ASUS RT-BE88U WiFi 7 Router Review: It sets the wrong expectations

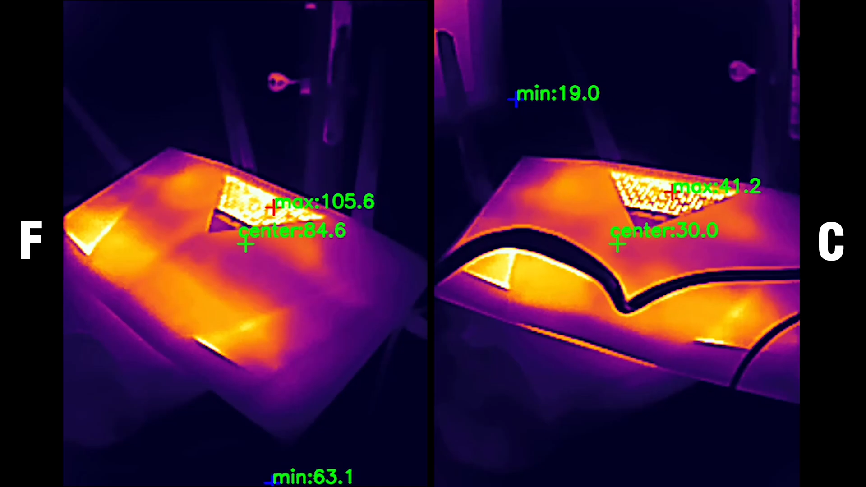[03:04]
The type of case that Asus went for with the RT-BE88U has proven over the years to be successful at pushing the heat away from the inner components.
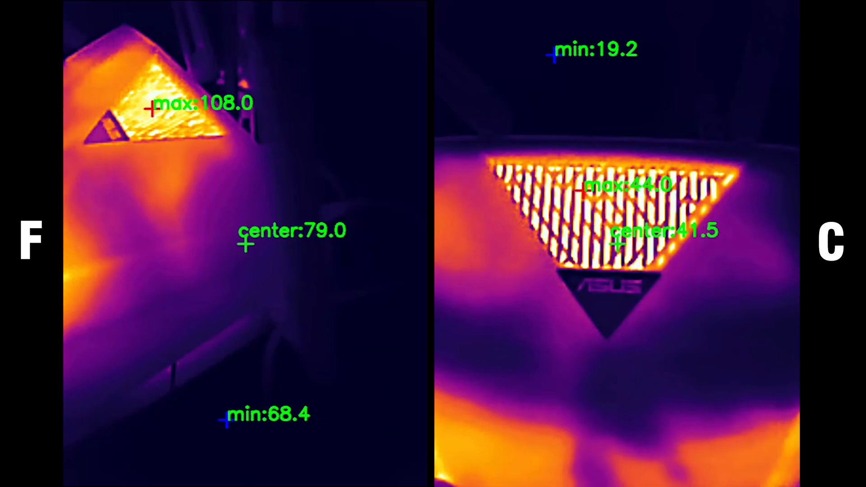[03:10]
There are lots of ventilation openings all around, including the front and top side,
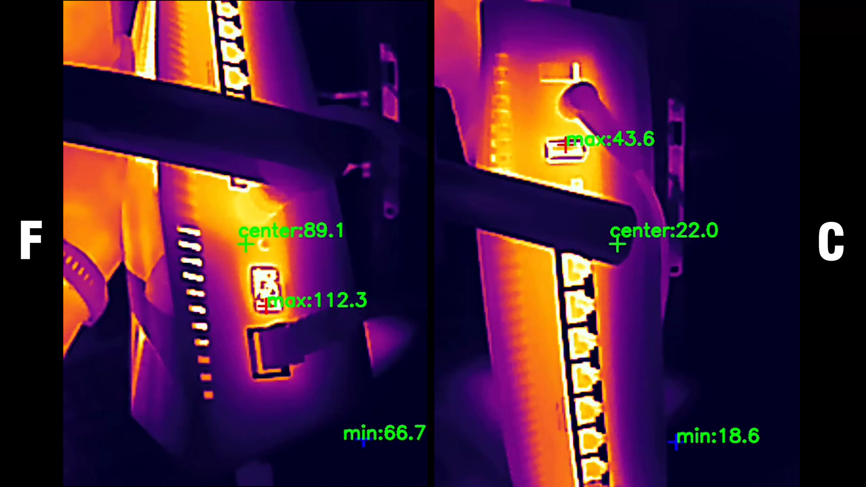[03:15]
so it should be enough for it to remain at a decent temperature, right?
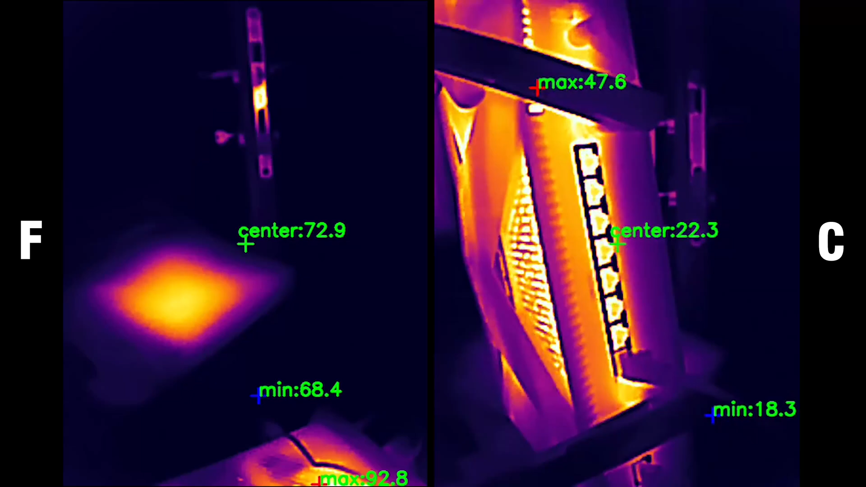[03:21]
I did use a thermal camera to show you the thermal management of the router, and I had to include two types of footage, one for Fahrenheit,
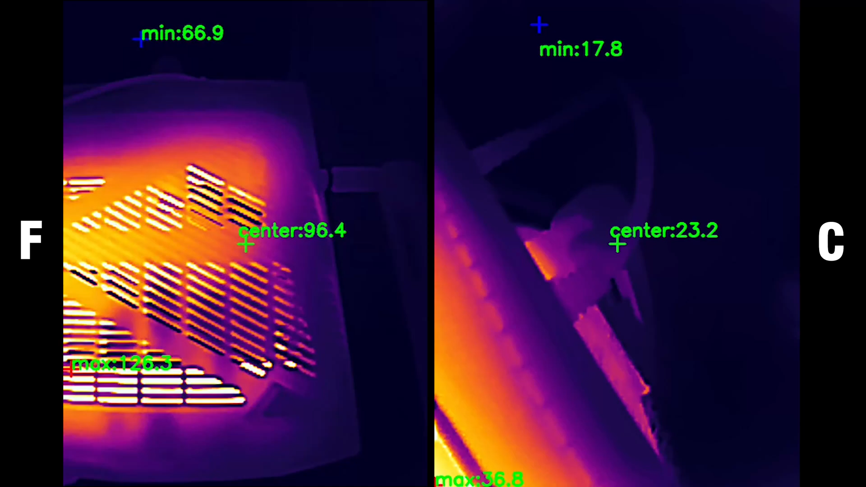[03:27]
the other for Celsius, since I had some complaints that the conversion cannot be done easily.
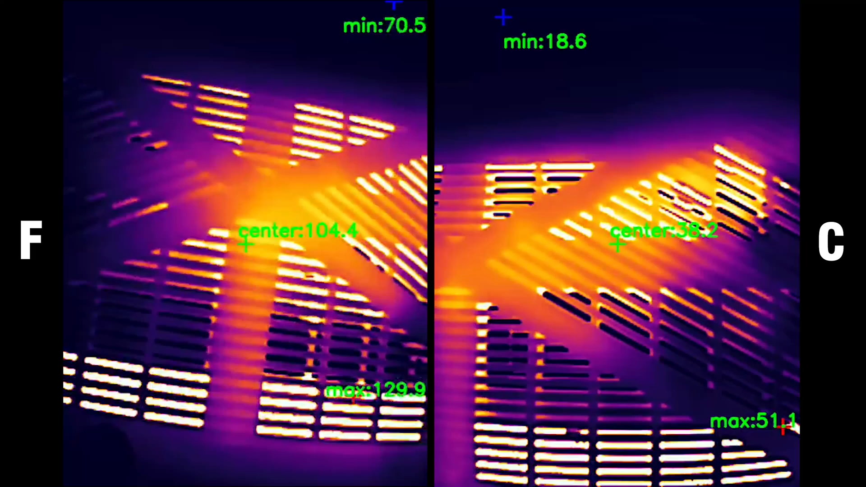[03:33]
And apparently the router does get heated up a bit more than its predecessors, although I doubt it will lead to thermal throttling.